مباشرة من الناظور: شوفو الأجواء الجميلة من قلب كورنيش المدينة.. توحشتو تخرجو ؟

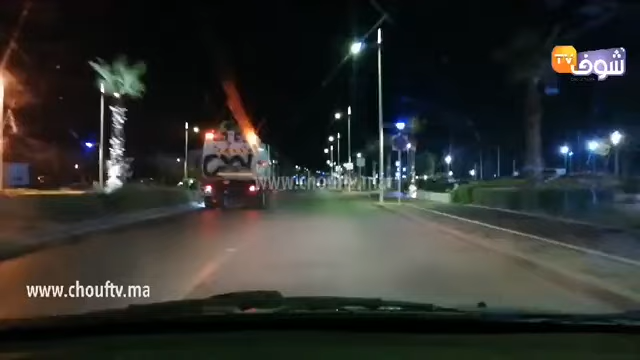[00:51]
السلام عليكم ورحمة الله تعالى وبركاته. تحية لكل متتبعي قناة شوف تي في في هذا الأثناء. حاليا 12:09 بطبيعة الحال بالتوقيت المغربي، وكذلك
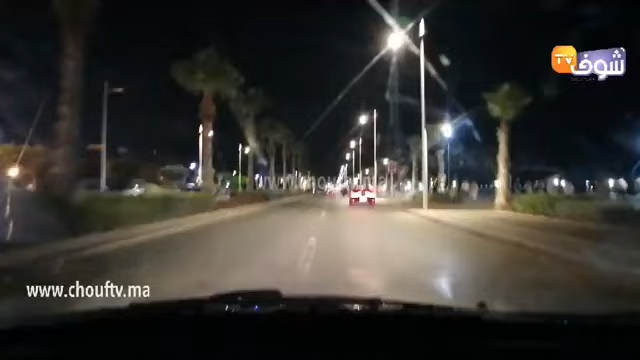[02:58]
إذن كما كتشوفون على يمين الصورة الناس خارجين بطبيعة الحال بعد 3 أشهر من الحجر الصحي. أجواء رائعة هنا بمدينة الناظور. ملي ليا مازال ما كاين حتى شي خبر، ملي ليا ما كاينش خبر.